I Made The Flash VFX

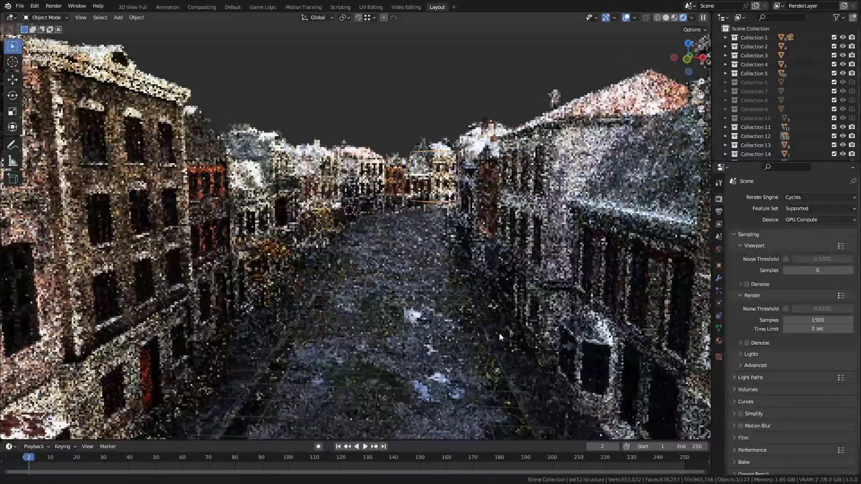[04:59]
Then, I came across this awesome street model in Sketchfire and it helped a lot with the framing of the shot.